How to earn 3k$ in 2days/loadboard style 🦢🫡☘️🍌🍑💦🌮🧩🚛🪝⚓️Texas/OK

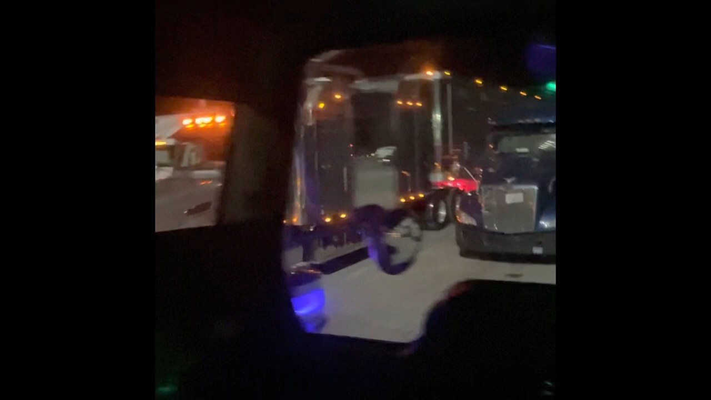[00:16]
yes sir check out these lights that i put on the side of my tractor though